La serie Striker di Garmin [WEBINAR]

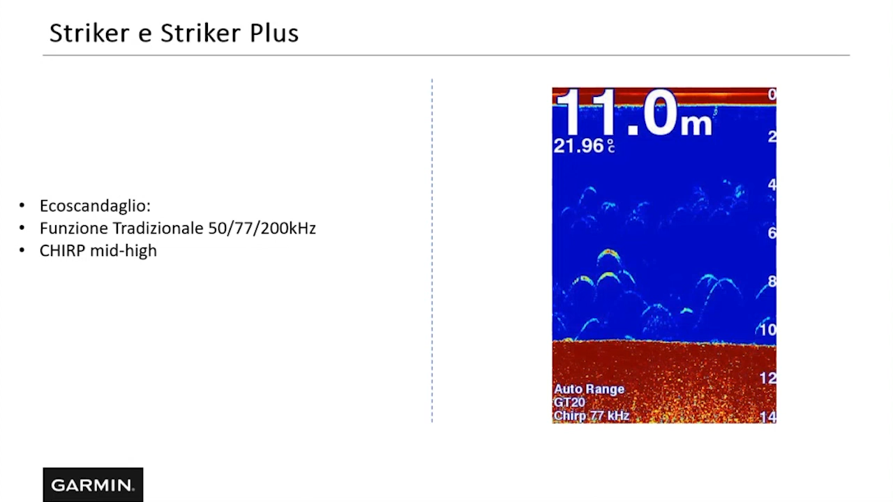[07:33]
On screen: depth 11.0 m, water 21.96°C
Mentre con una tecnologia standard vedresti un'unica macchia, per cui non riusciresti a riconoscere i due pesci vicini. Ok, fantastico. Adesso abbiamo parlato ovviamente di funzione ecoscandaglio tradizionale, ma riesci anche magari a darci un paio di informazioni relativamente alle altre funzioni ecoscandaglio?
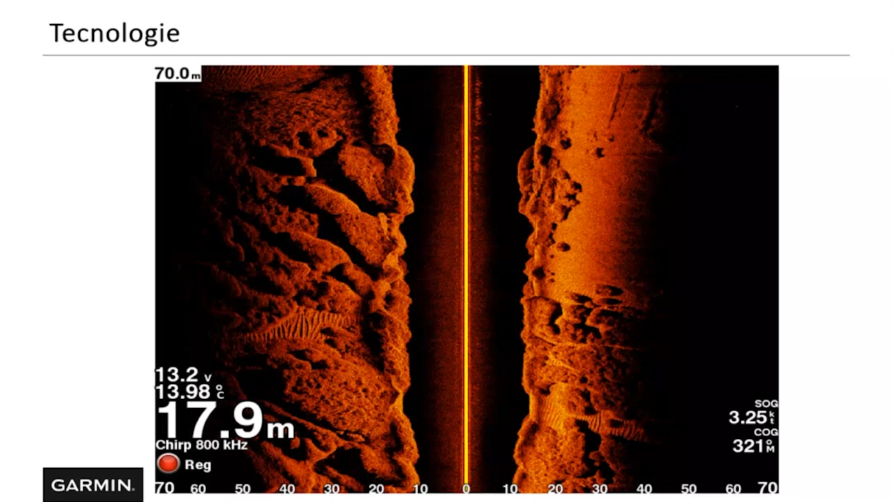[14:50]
On screen: depth 17.9 m, water 13.98°C, speed 3.25 kn
Invece la tecnologia side view ci permette di guardare anche sui lati delle imbarcazioni e magari andare a scoprire dei posti che non conoscevamo. Ok, perfetto. A questo punto allora cerchiamo di capire anche, abbiamo parlato di 7,9 pollici side view, quindi SV, come si legge da questa slide. Che trasluttore viene fornito in confezione? Allora, il trasluttore si chiama GT52. È un trasluttore che ha delle frequenze più alte rispetto al precedente, va da 150-250 kHz in CIRP e funzioni clear view e side view, anche questo da 450-5800.